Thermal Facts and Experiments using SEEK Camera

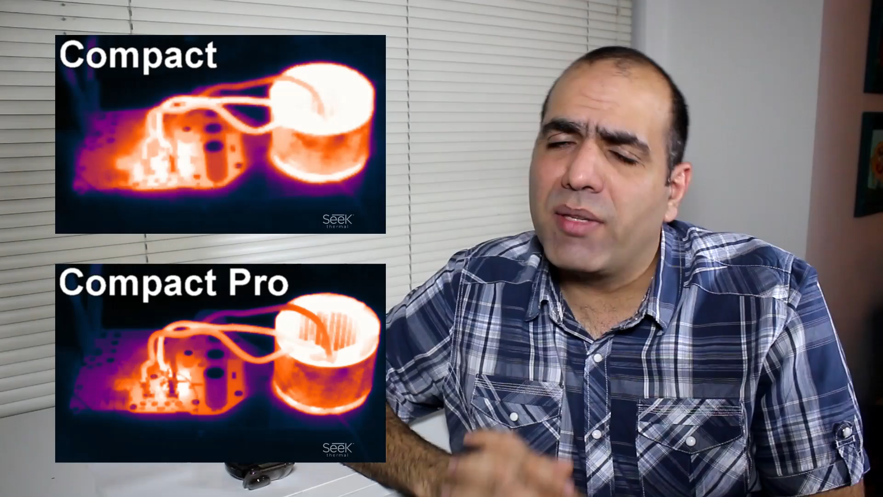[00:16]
Let me show you some thermal facts Did you know that bending metal makes it hot?
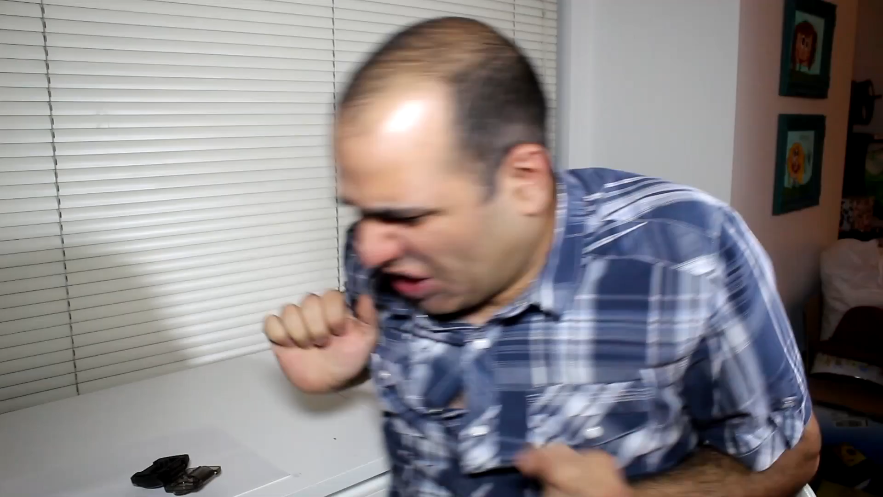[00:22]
How hot does it get?
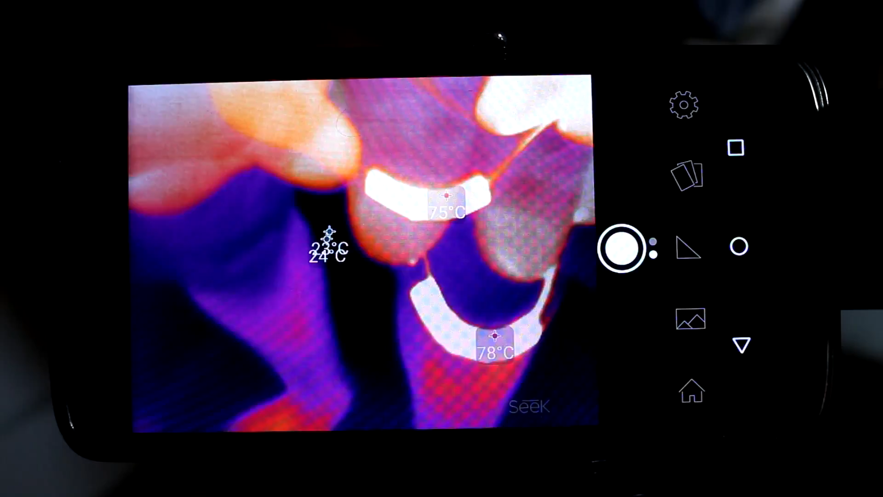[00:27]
95 almost Well, here's a survival tip.
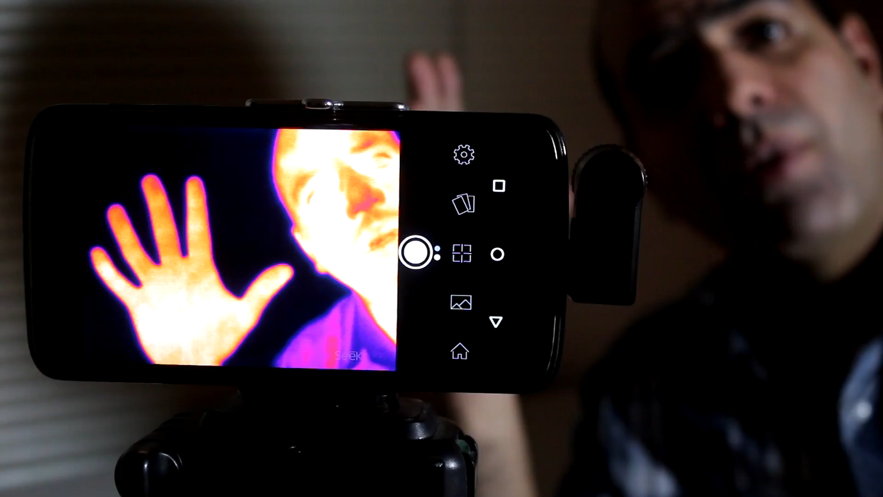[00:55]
I'll put it in the plastic bag And you can still see it through the plastic bag
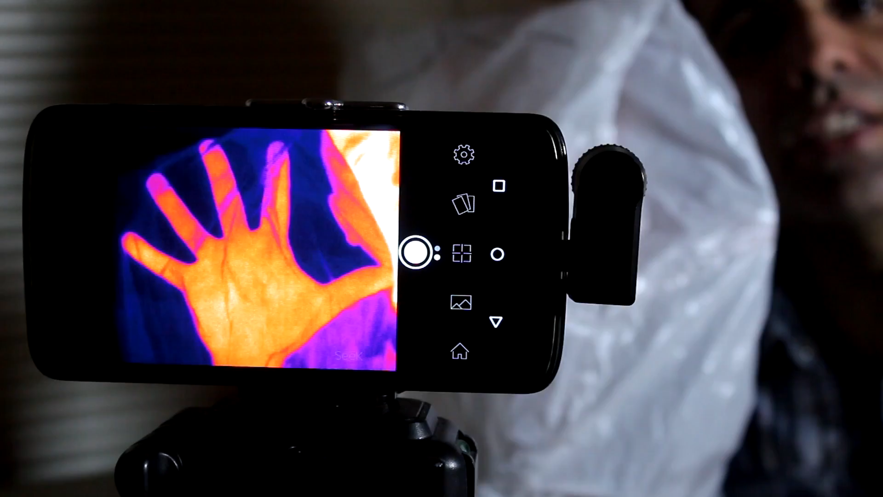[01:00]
So it can easily be used for surveillance purposes.
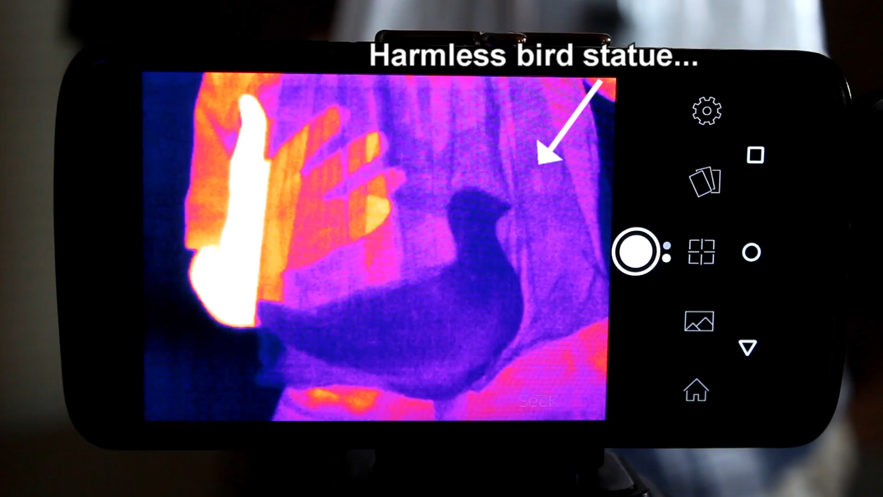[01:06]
I want to go inside one of these heavy-duty plastic bags Here we go
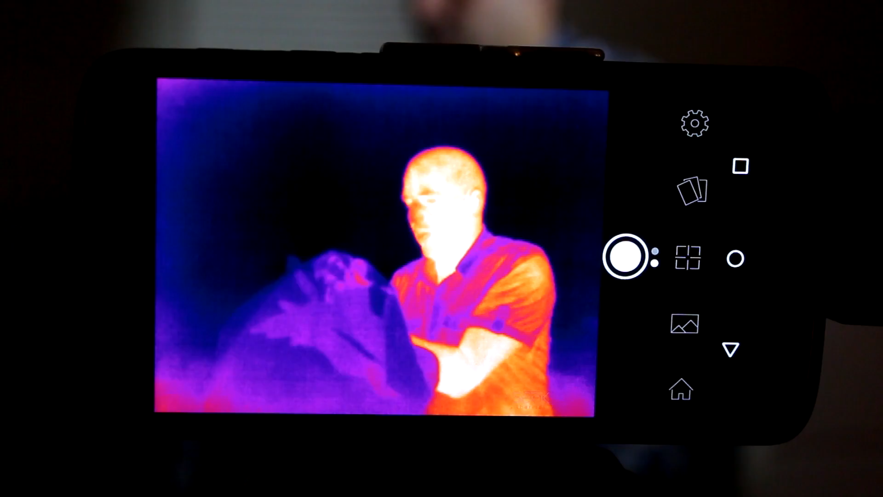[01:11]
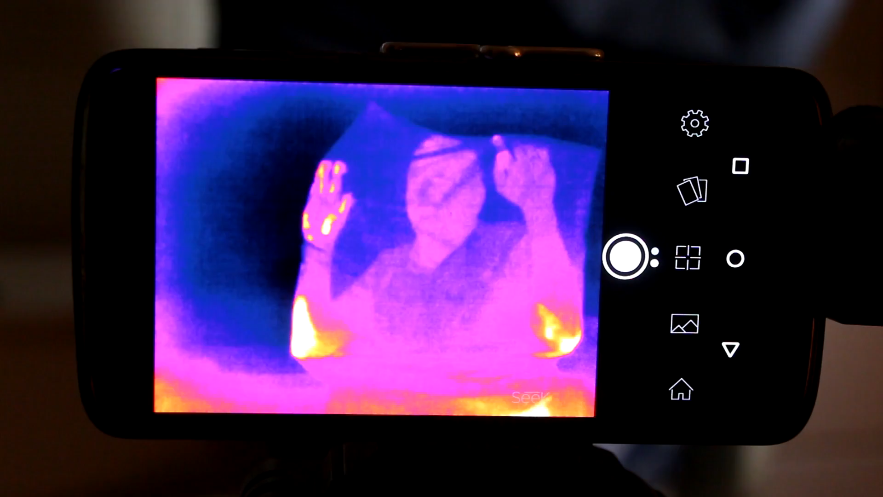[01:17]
I think I'm visible What can it see behind fabric?
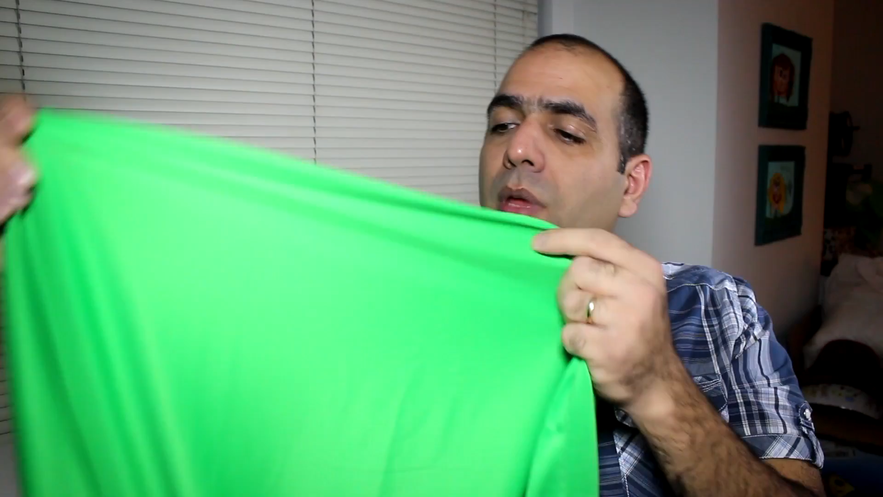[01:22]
Let me put my hand behind this thin fabric. Here's my hand and I put the piece of fabric on See this is not my hand you see through the fabric.
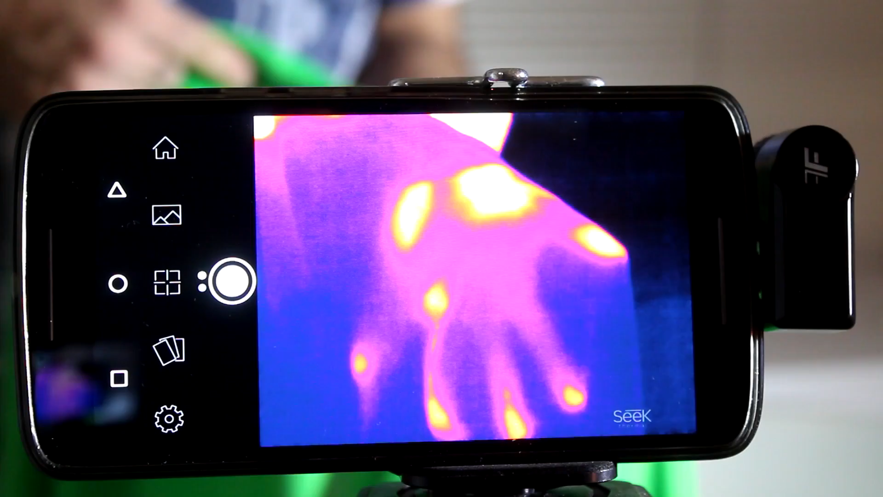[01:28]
This is my hand heating the fabric and that's what you see Infrared
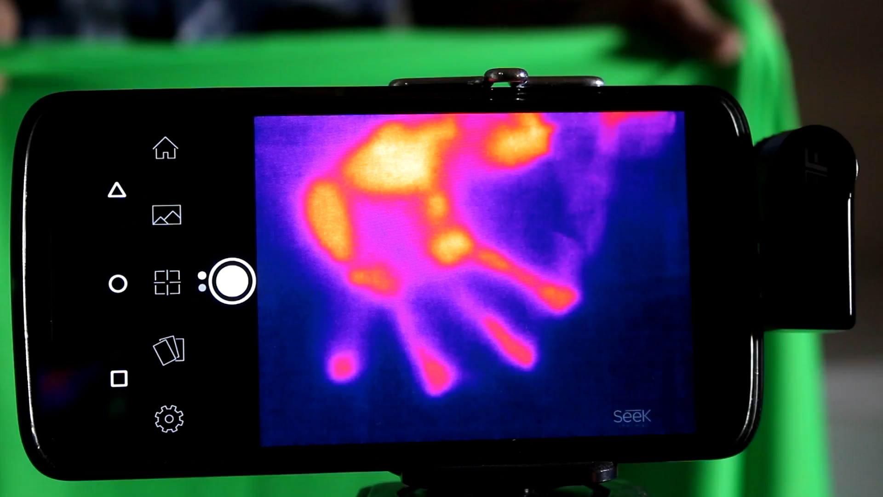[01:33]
doesn't pass through fabric What this means that if some psychopath is hiding behind your curtain You
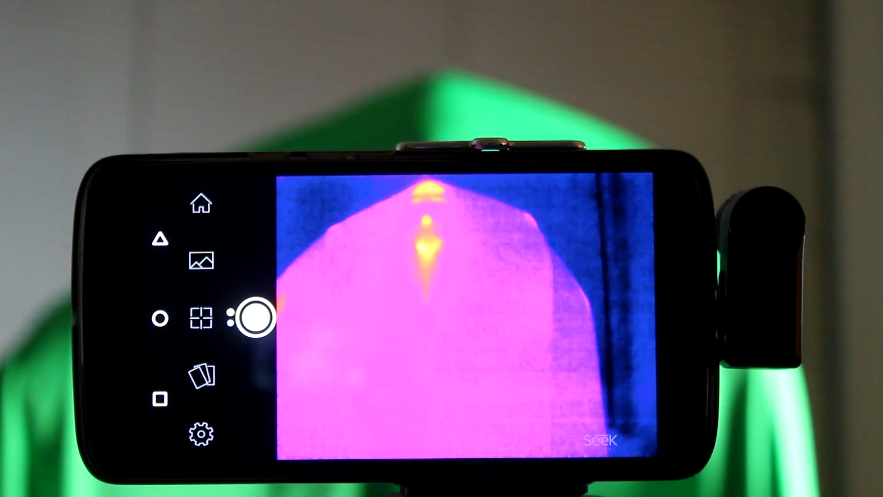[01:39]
can easily spot them with your thermal camera Did you know that there are some erasable pens that come with erasers that never end?
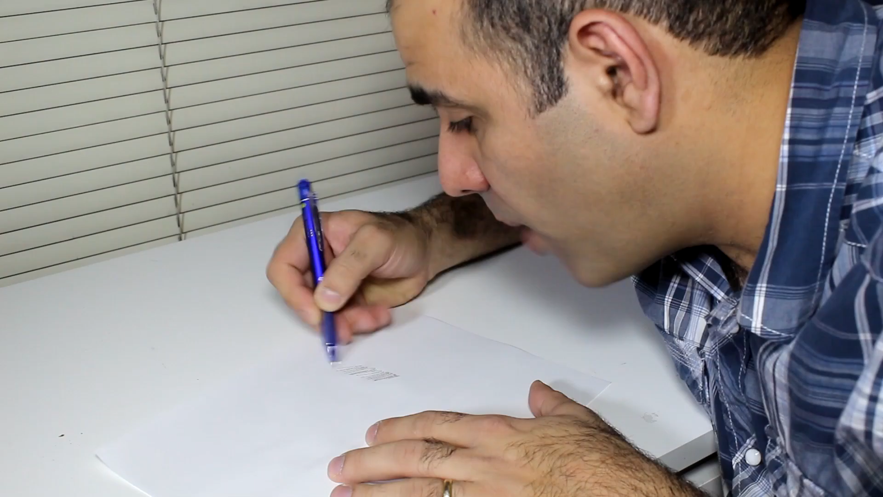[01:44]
Unlike the good old-fashioned erasers that remove the ink and the paper and everything These guys heat up the ink due to friction Using the seek
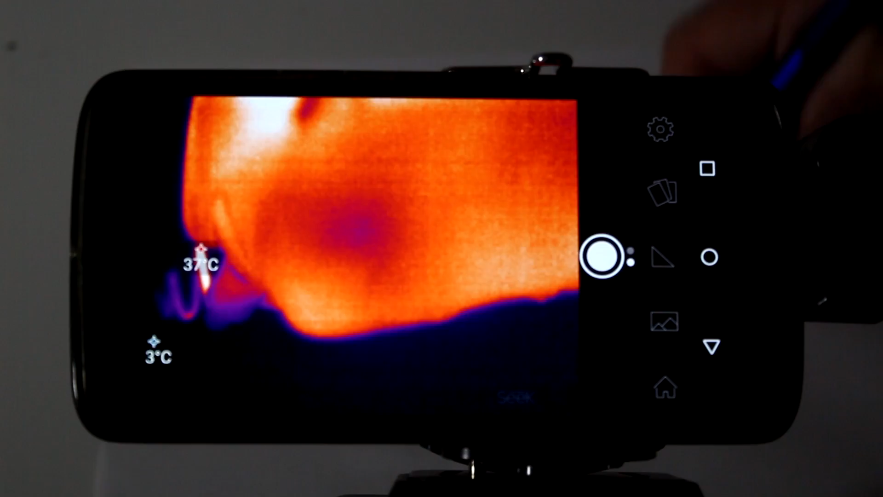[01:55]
On screen: min 3°C
camera you can see that the eraser heats up the page over 50 degrees Celsius And that's what makes the
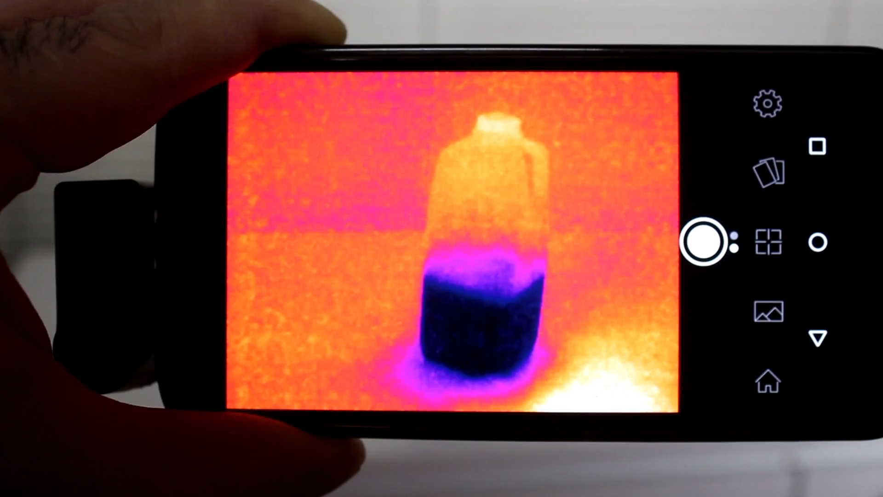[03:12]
is as the milk cools down the surface it touches This camera opens your eyes to a lot of new information around you that could be very useful For example you can easily figure out what devices are
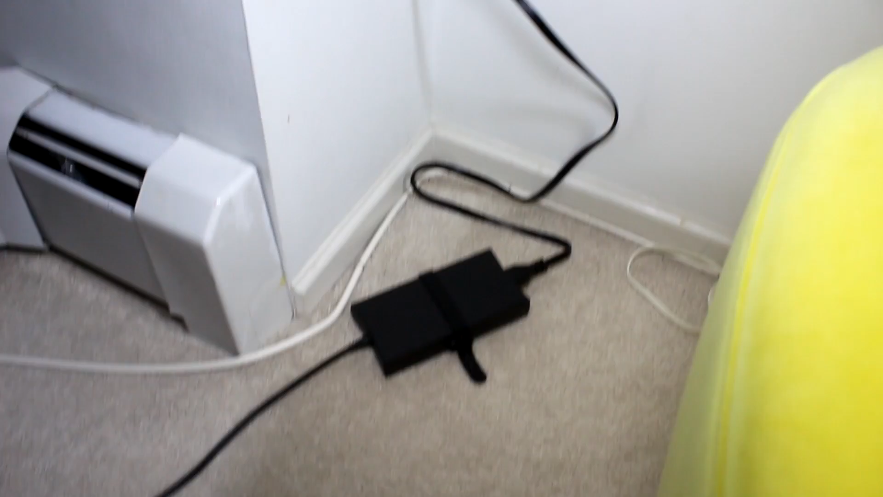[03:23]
wasting energy at home I have two wall adapters connected This one is 130 watts maximum and powering my laptop right now And this one is a maximum 50 watts and not connected anywhere Using the camera
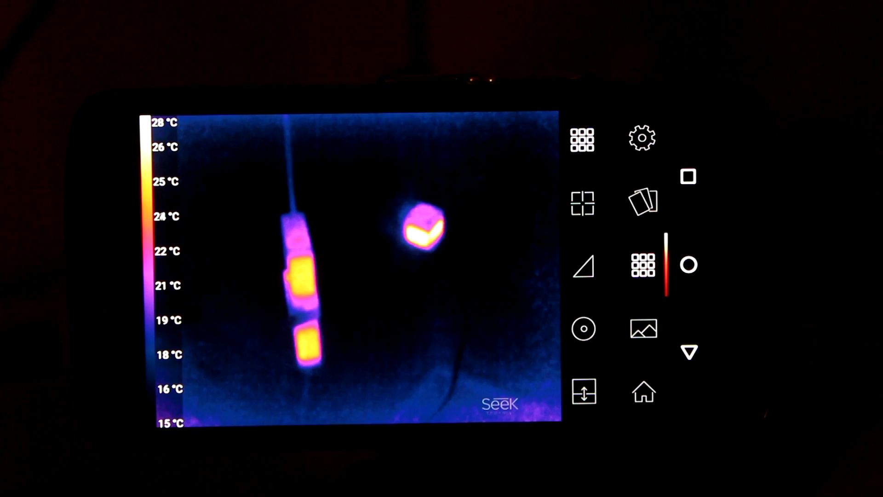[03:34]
On screen: scale top 28°C, scale bottom 15°C
you can see that the old technology wall adapter although not connected Is getting warmer than the new technology
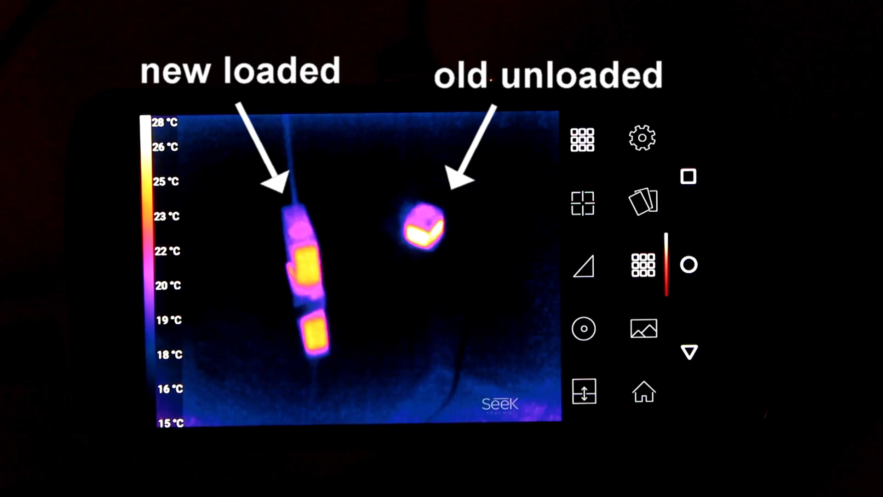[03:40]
On screen: scale top 28°C, scale bottom 15°C
switching supply under load With a good thermal camera you can figure out which keys are pressed on
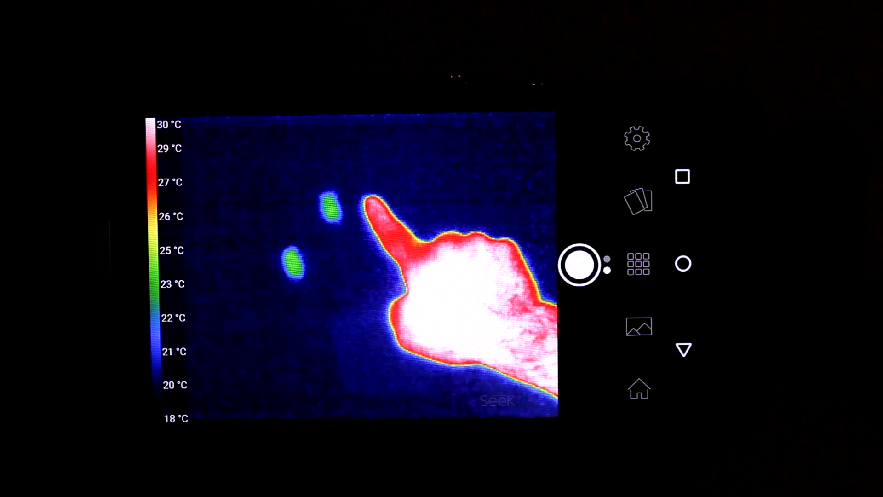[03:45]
On screen: scale top 30°C, scale bottom 18°C
a keypad And even their order knowing which one is hotter So thieves use it to figure out your pin number
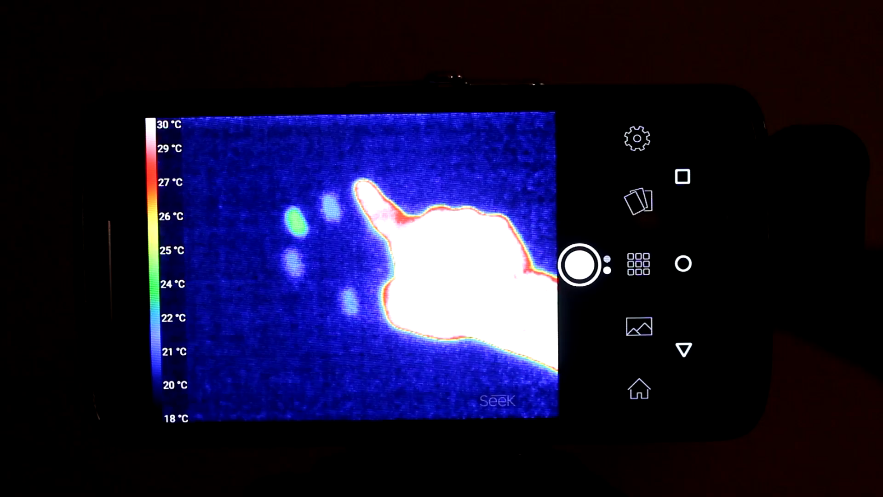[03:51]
On screen: scale top 30°C, scale bottom 18°C
It's easy to get around it though Just randomly press some keys longer than the others Or at the end press everything at the same time